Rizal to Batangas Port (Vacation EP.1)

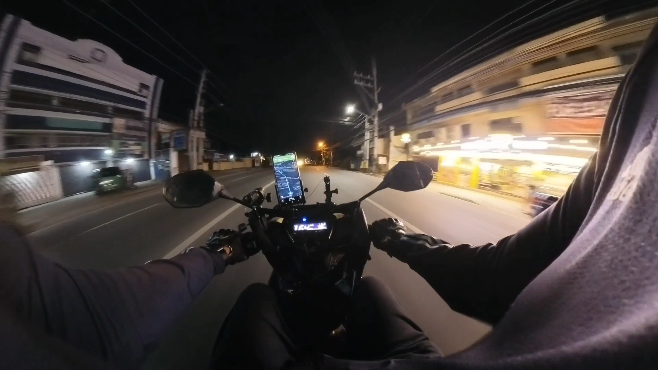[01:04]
So mga tol, ano, nasa 60 to 70 lang yung ano,
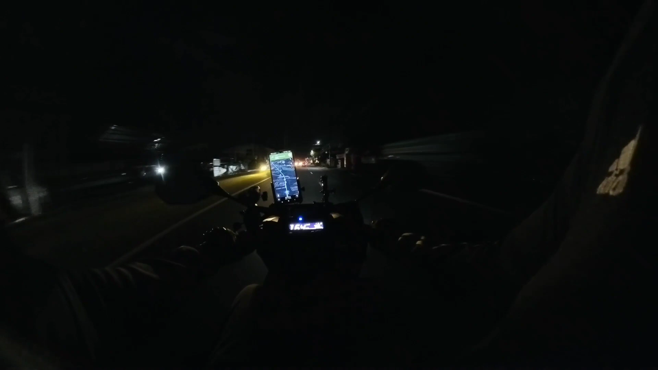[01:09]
takbo natin ngayon kasi medyo madilim at saka hindi ko kabisado yung kalsada.
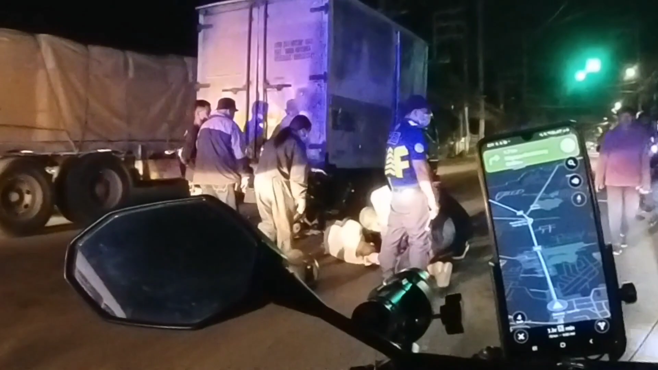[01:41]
Ayan no, tumalpok sa ilalim ng ano, ng truck.